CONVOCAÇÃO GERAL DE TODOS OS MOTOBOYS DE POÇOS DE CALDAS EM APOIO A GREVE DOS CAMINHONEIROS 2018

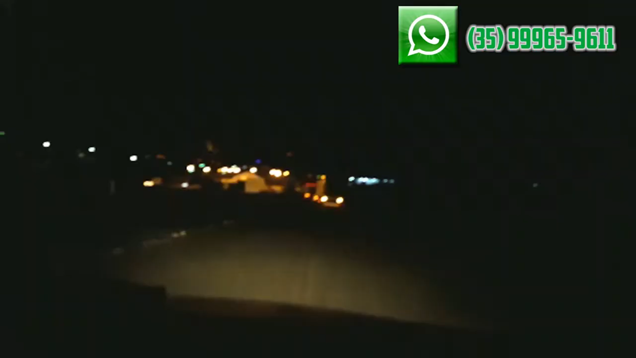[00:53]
Na correria pra mostrar pra vocês que o marco divisório, pra quem não sabe, pra quem não mora aqui em Poços de Caldas, o marco divisório é a entrada de Poços de Caldas, né? Pra quem vem de Águas da Prata, ali do estado de São Paulo, é o local que entra pra Poços de Caldas. E vocês estão vendo nas imagens aí que tá tudo fechado, tá?
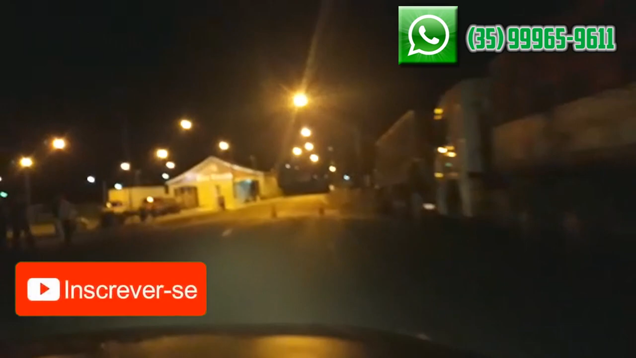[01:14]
Os caminhoneiros, assim como em todo o Brasil, também estão fazendo uma manifestação aqui em Poços de Caldas,
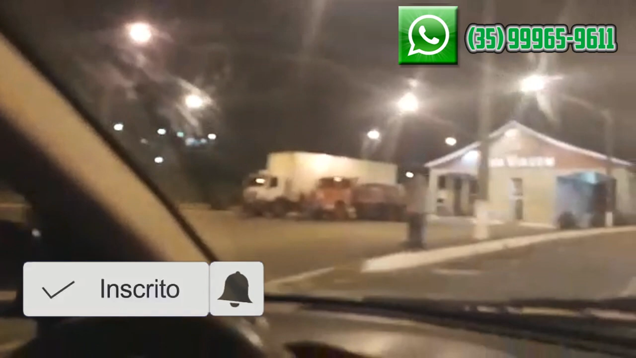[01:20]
fechando as entradas de Poços de Caldas. Também vão fechar a parte lá de Andradas, né?
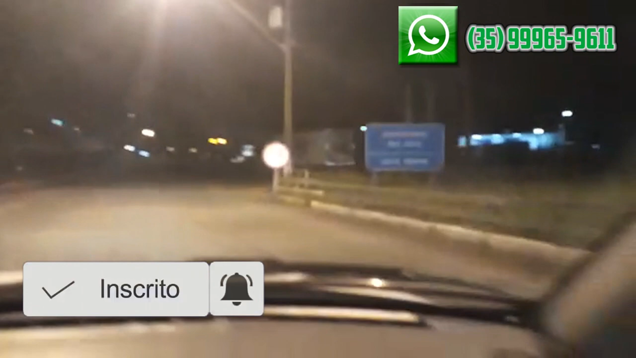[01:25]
Quem vem de Andradas. Vão fechar também a parte de quem vem de Pouso Alegre.